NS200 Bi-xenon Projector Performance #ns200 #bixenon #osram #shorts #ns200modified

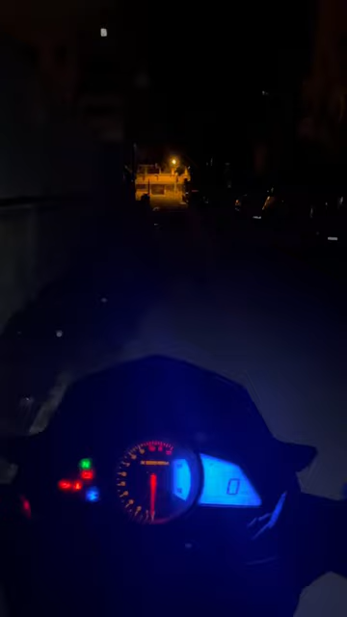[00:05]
So it will take some time for booting in. So this is the low beam. This is the high beam. Low beam.